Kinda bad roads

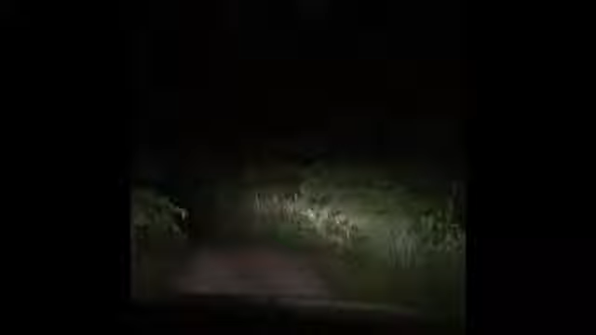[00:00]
oh my god it's the road again these horrible roads and this time we're pulling a trailer oh man it's better than last time see how bumpy it is look how bumpy these roads are they're trash i'm not trying to be working with this road like they really tried working on this road oh here we go oh oh this is the worst part of the road this is the part i hate the most it's